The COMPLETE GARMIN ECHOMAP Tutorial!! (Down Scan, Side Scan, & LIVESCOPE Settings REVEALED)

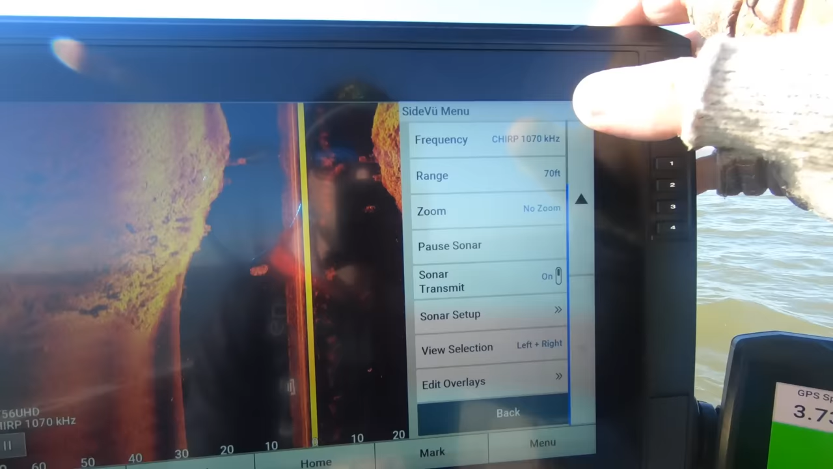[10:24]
you will see that pretty much the whole entire menu is the same you've
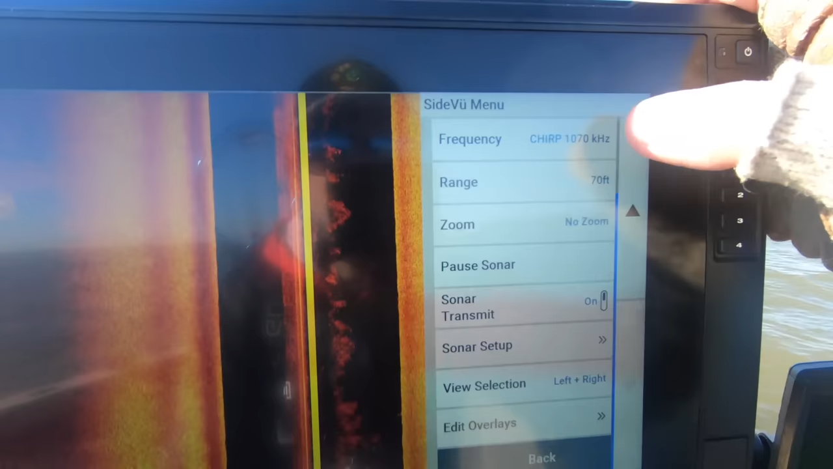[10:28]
got your frequency you've got your range zoom sonar setup
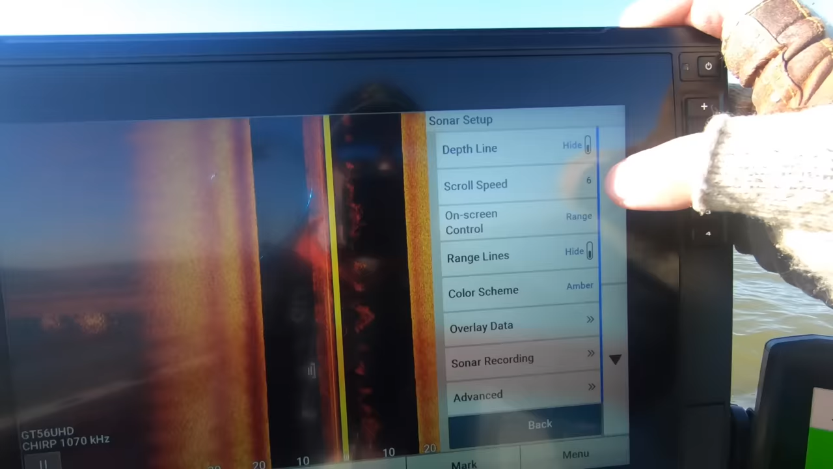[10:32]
gives you the scroll speed now one thing on side scan is i do leave the scroll speed just a little bit slower because i do want to pick up as much
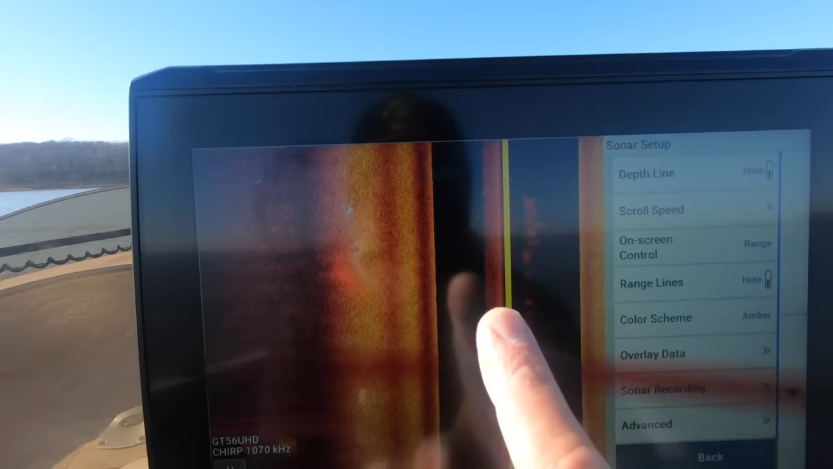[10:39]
detail as possible from each side
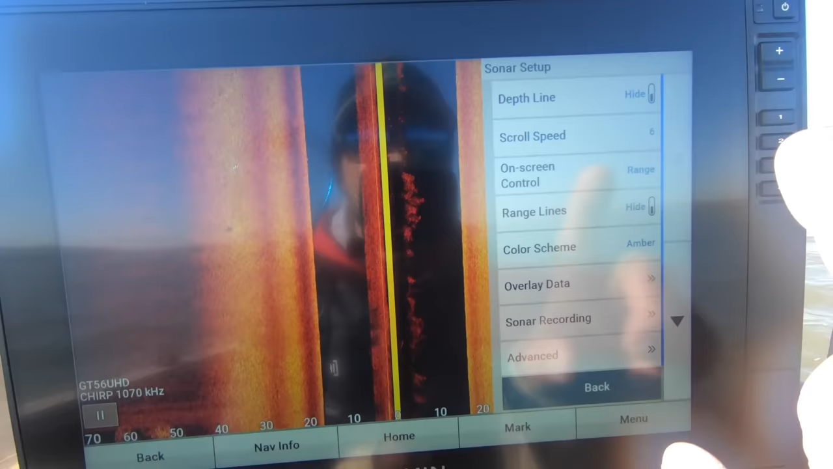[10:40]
that is one that you absolutely
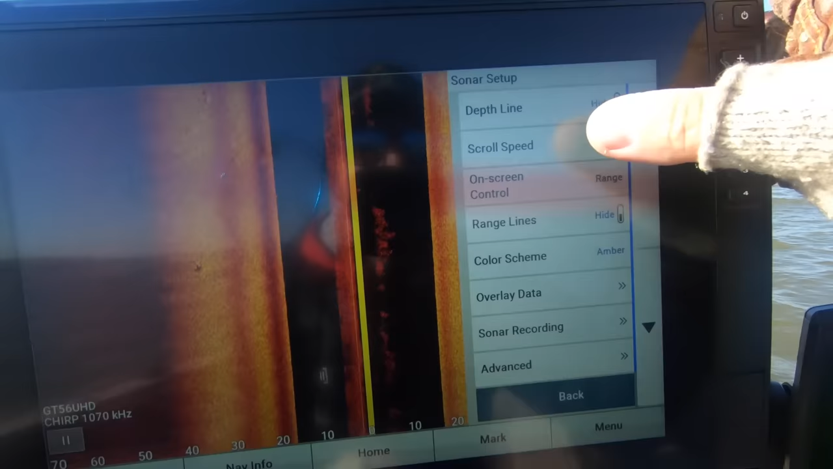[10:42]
can leave on auto which auto is right around five but again i leave mine
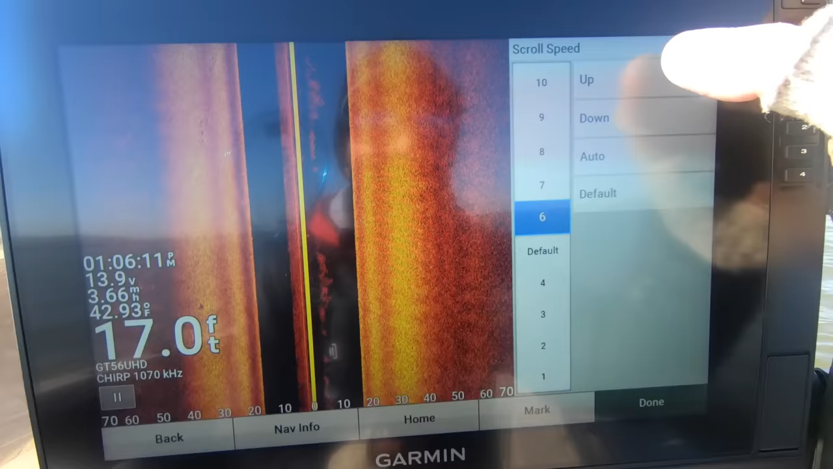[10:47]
On screen: depth 17.0 ft, water 42.93°F
i bump mine up just because i scan sometimes i tend to scan a little bit quick so i want to bump that up a little bit to match my speed in the boat
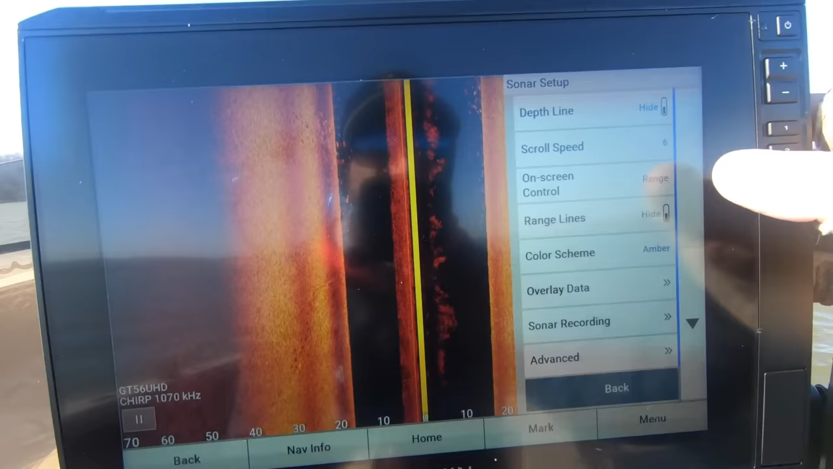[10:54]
on screen control brings your range so range is from side to side as well
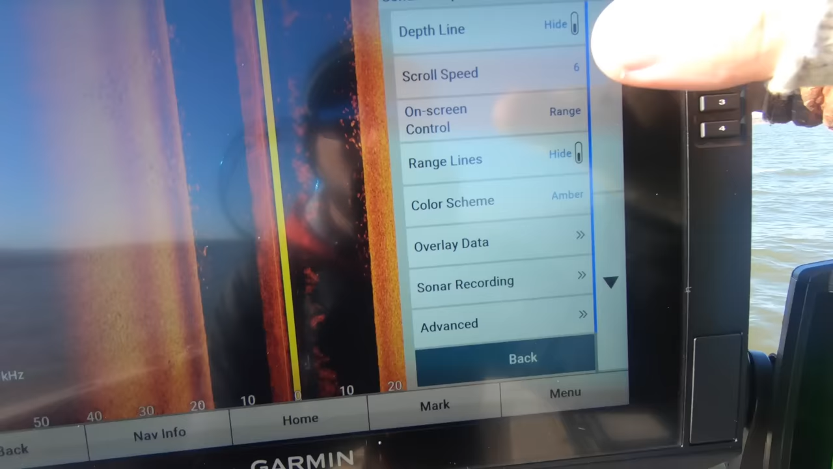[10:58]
your color scheme i really enjoy the amber color scheme i mean some of the
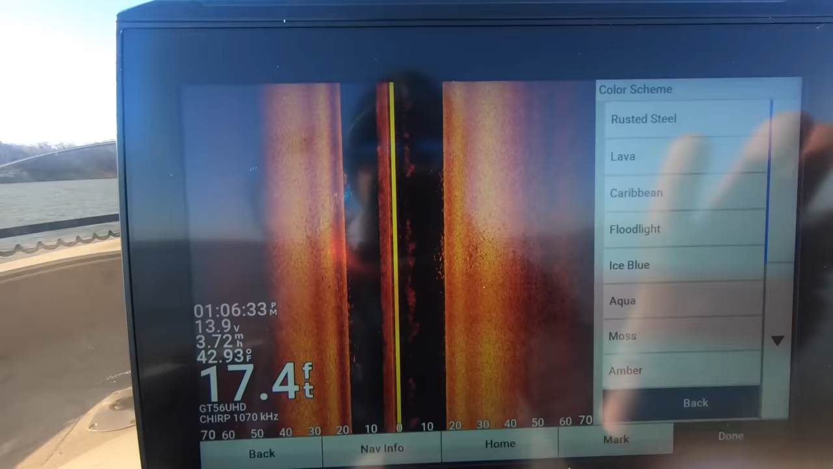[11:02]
On screen: depth 17.4 ft, water 42.93°F
other ones are going to show you different things but as far as original settings that the garmin comes with i do leave mine on amber
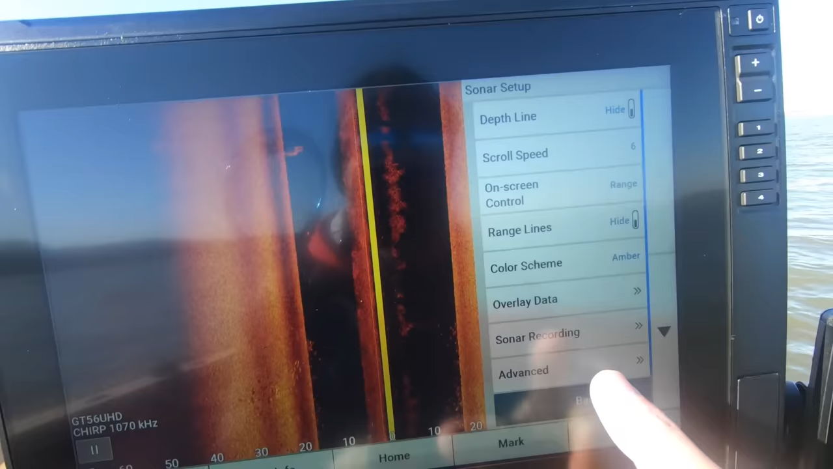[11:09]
and then in advance my interference and tvg are both set on low and the same settings apply for down view as well
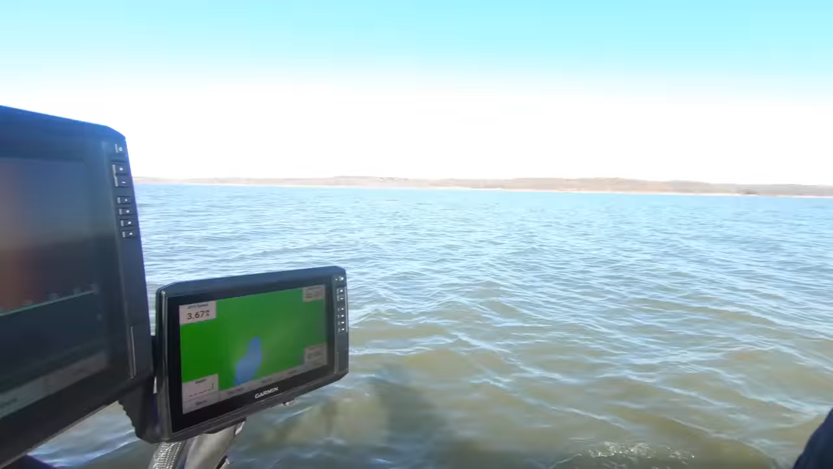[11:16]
but again in the end it just takes you knowing what those settings do and then getting out on the water and actually applying them
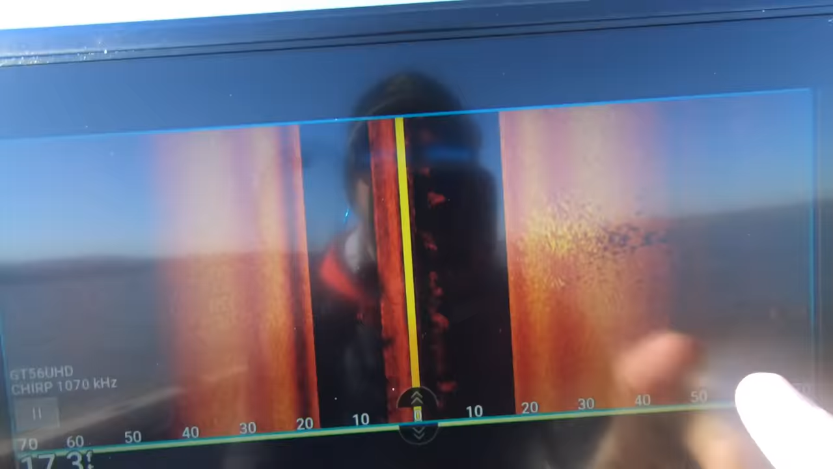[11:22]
oh here we go we've got a big school of fish right here about what 30
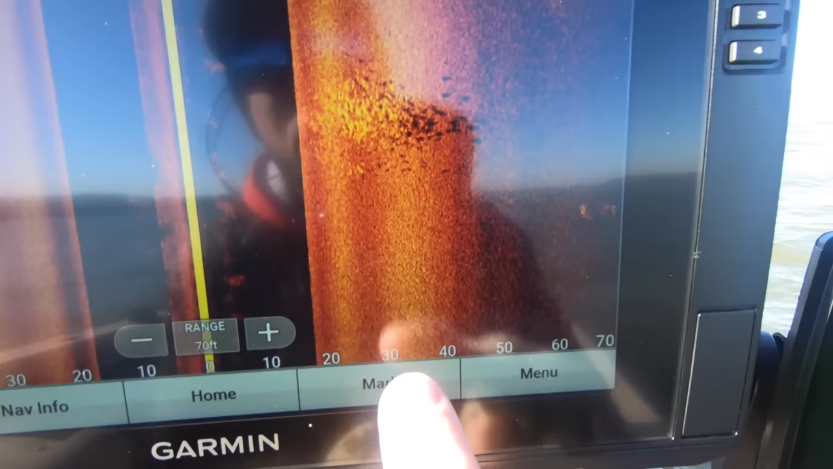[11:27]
or 40 feet right off the right side of the boat so here
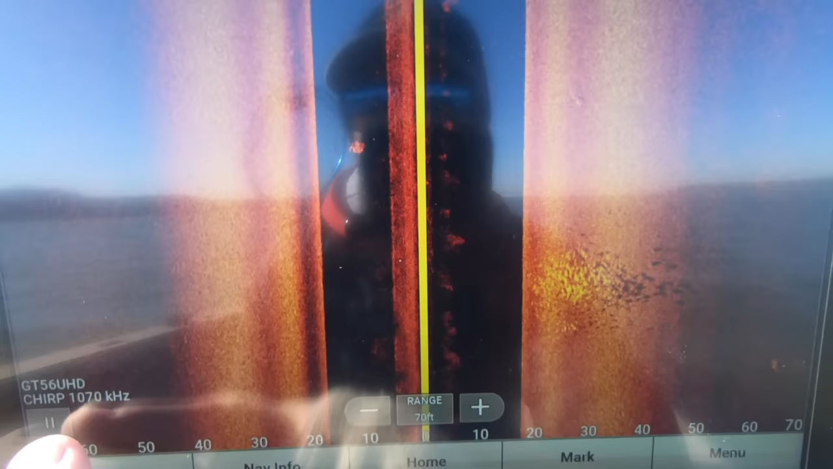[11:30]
for example let's use the zoom feature magnify situation here so
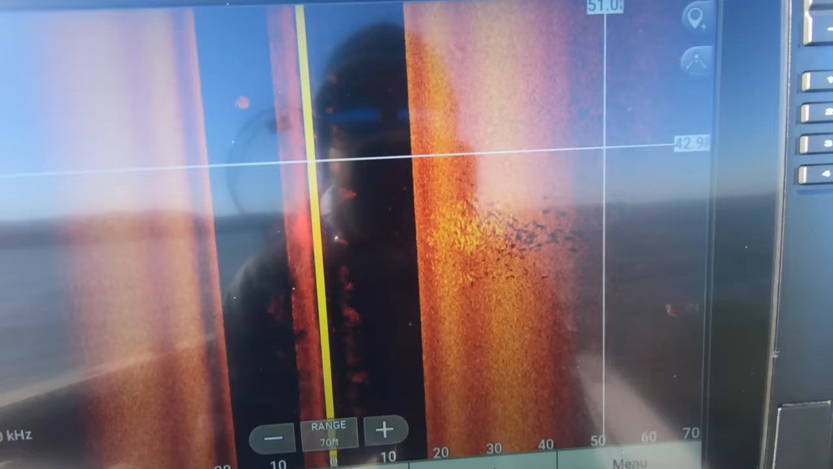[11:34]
one thing i always say when you guys want to pause the screen all you have to do is go down press the pause button right now it's pause so it's just going
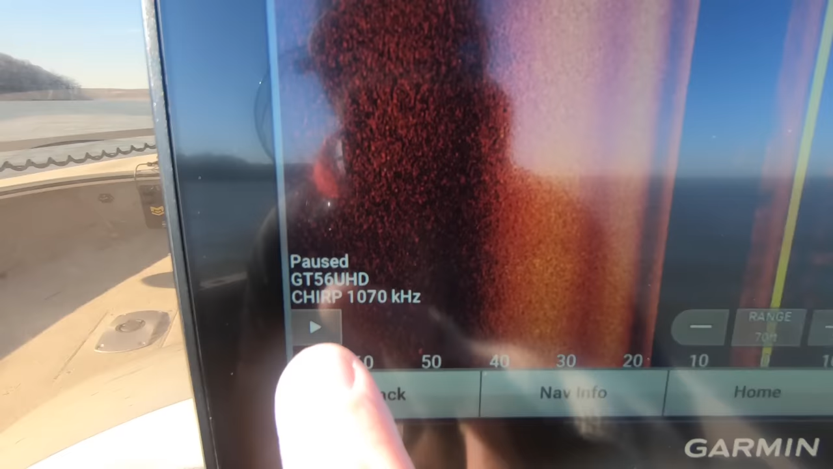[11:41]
to show a play button
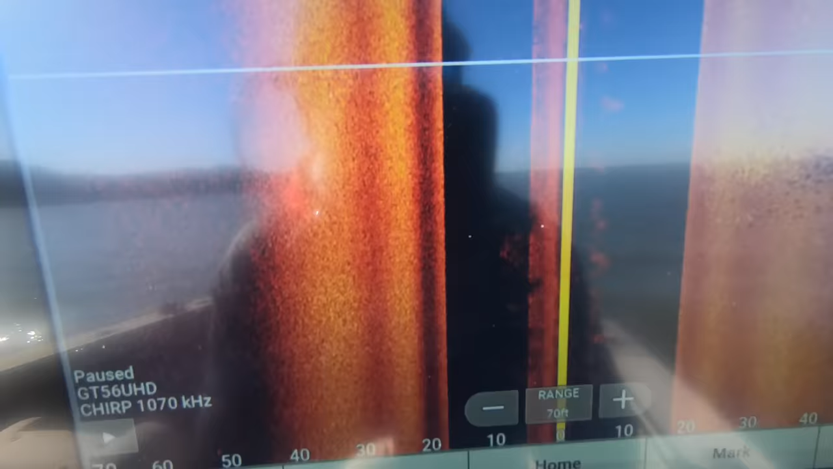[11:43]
but that will allow you to just go ahead and move that cursor right there and then drop a
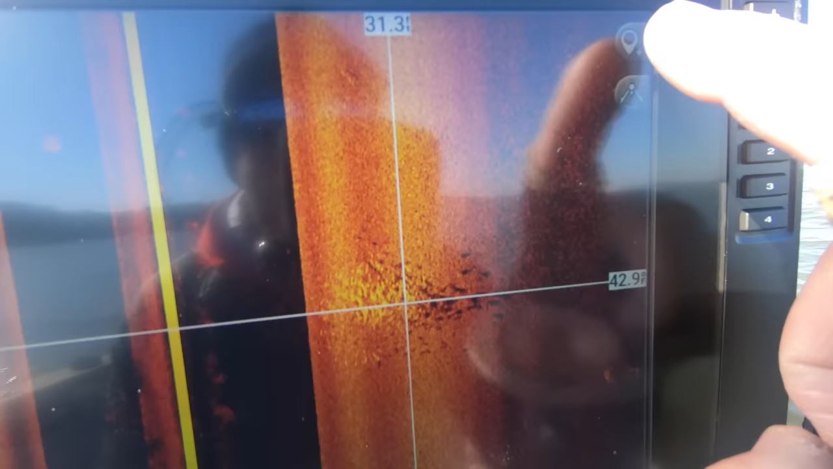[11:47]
waypoint with this button right up here in the right hand corner to drop a waypoint
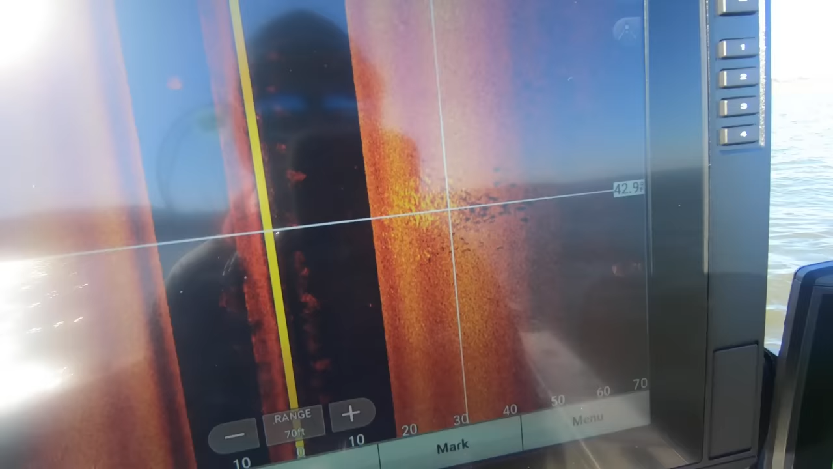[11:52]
so that being said if you want to see a little bit closer in detail what those
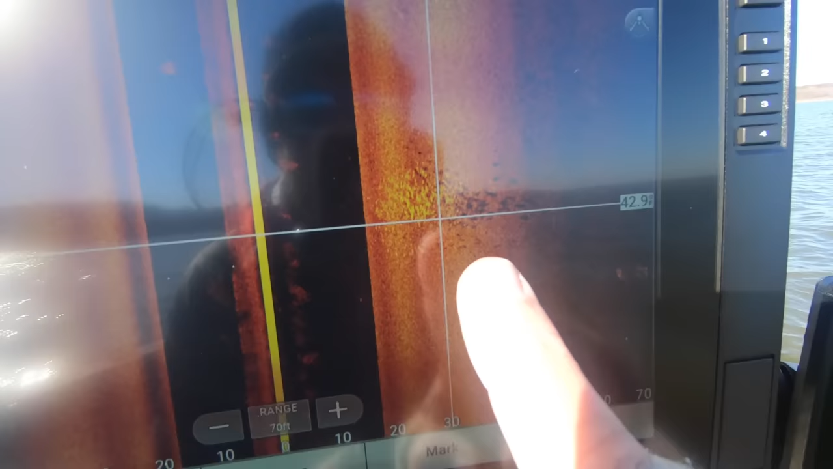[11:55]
fish look like you can go to the
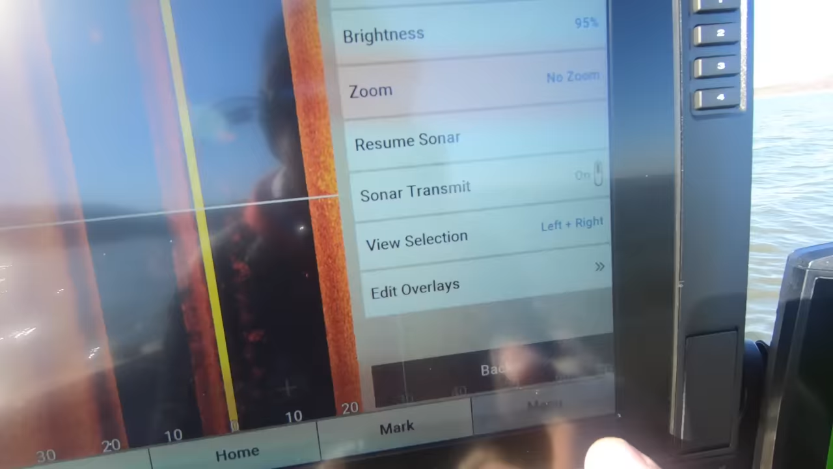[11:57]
menu button and then go to zoom and then hit magnify and then it's going to bring up this magnifying glass right here